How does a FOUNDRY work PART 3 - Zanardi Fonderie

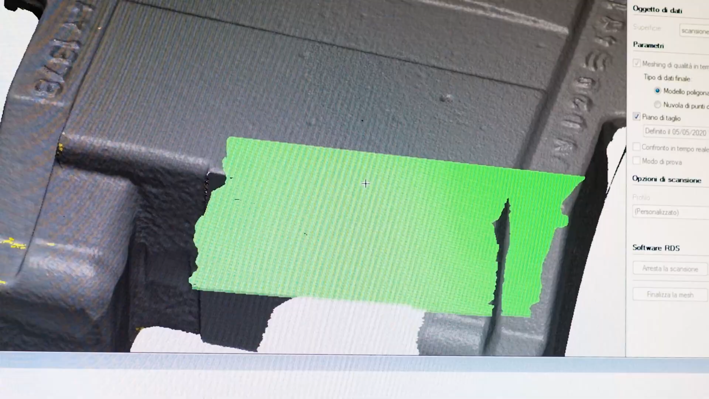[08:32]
With the laser scanning method, it is possible to obtain a scatter diagram that reproduces the real work piece and the relative dimensions.